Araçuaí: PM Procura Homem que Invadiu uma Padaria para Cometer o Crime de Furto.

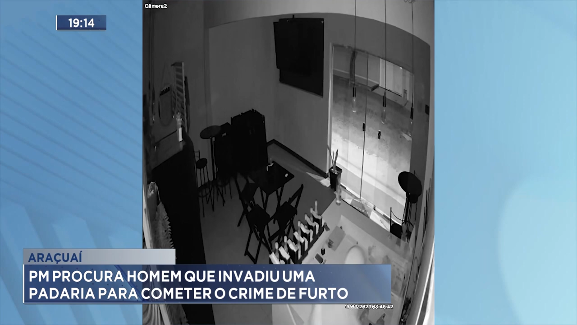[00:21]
ele conseguiu abrir a porta de vidro, possivelmente usando uma chave Misha, que é uma ferramenta utilizada para arrombar fechaduras. A ação durou pouco mais de um minuto.